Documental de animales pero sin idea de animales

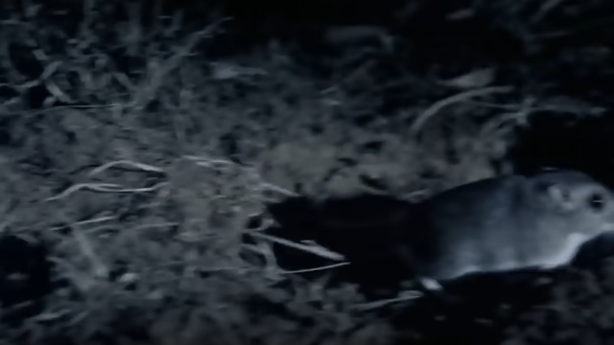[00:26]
Ahora, este gato nocturno va a hacerse amigo de este pequeño gerbo, al que no le va a pasar absolutamente...